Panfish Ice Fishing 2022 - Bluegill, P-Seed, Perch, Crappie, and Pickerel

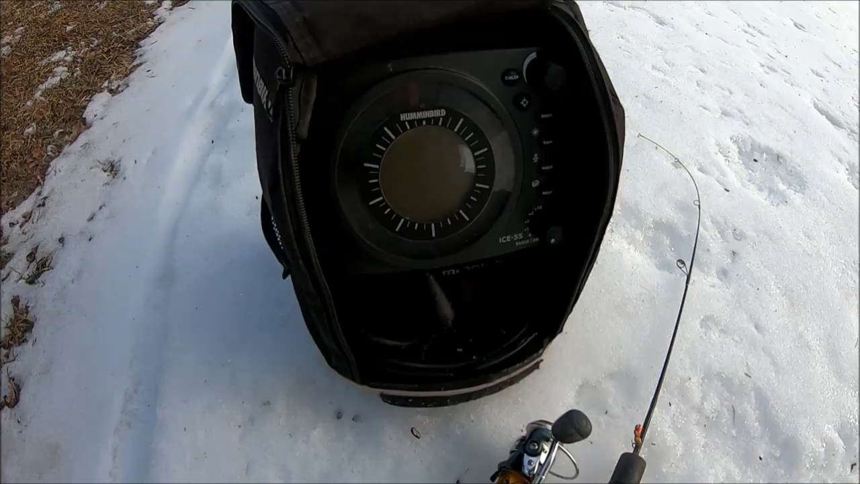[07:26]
So today I've been using my Ice 55 flasher, a tuned up custom rods bullwhip, crappie max reel, three pound mono,